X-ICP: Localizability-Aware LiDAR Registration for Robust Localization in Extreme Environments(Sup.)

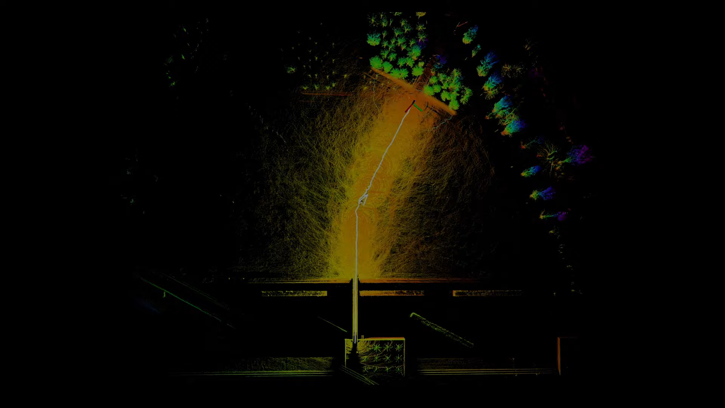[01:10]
In response to this LiDAR degenerative problem, in this work we propose a novel localizable tabware point cloud registration framework.
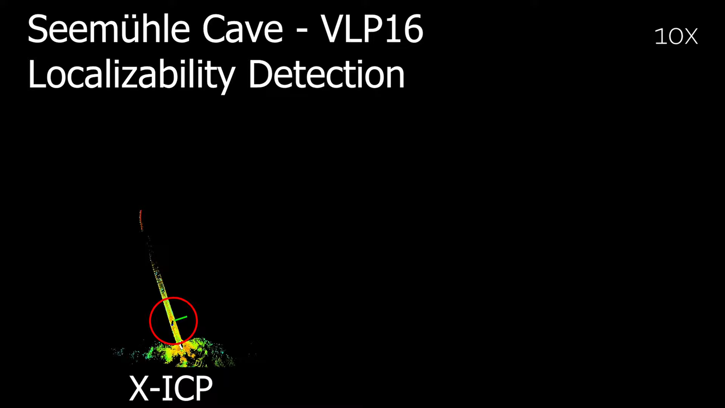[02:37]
The detected degeneracy by the localizability module, shown as the yellow arrow, can be seen clearly indicating the direction of the tunnel. Furthermore, once the robot observes the turn of the tunnel, the fine-grained localizability analysis informs optimization to use the LiDAR data.